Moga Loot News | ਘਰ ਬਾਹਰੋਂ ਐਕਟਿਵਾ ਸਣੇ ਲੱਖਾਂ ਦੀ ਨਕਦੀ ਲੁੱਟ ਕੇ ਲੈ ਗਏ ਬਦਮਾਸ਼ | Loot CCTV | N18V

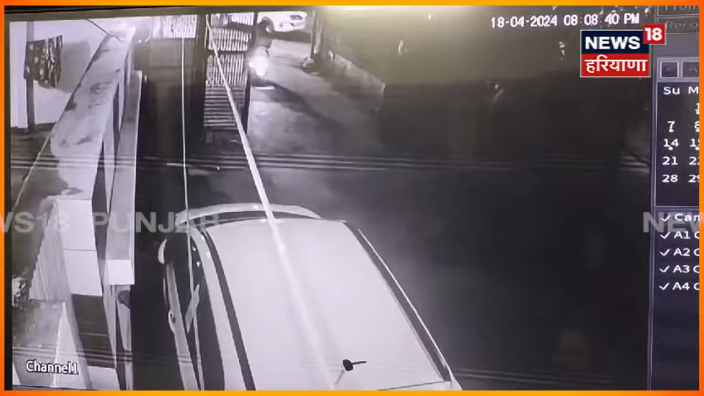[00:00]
आदेखो की हो गया कार्दे बाहरों लखान देनाल पर होई एक्टिवाख होके लेगने बदमाश पहला सेर्च कापा मार्या फेर जो कीता ओ सीसी टीवी चे गौर देनाल देखो तेन बदमाश एक शक्स दा एक दुकान दार दा पिछा कर रहे हुंदेने दुकान तो
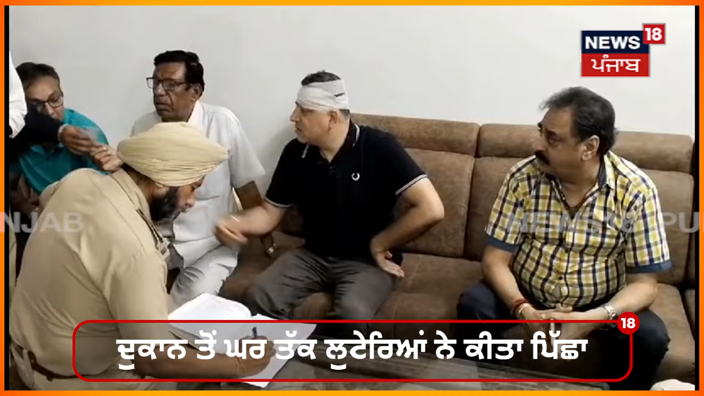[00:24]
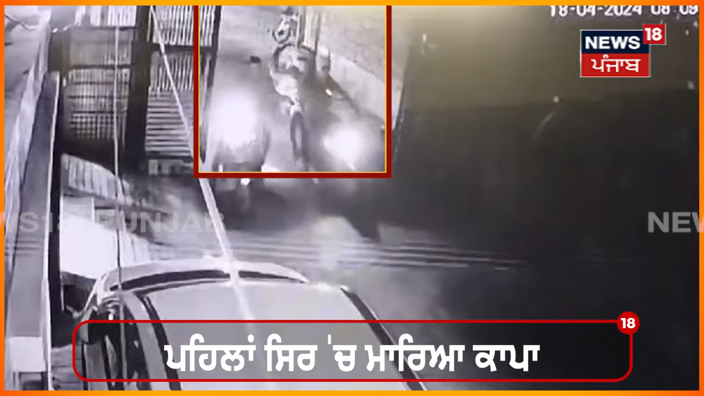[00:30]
जो की उसने अगले देन किसे वपारी नू देने हुंदेने ओ लेके डिकी दे वेच एक्टिवाख दे वेच पांच तो छे लाखर पे रख के कारा जांदा है उसनों नहीं पता सी के उसदा पिछा लुटेरे कार रहे ने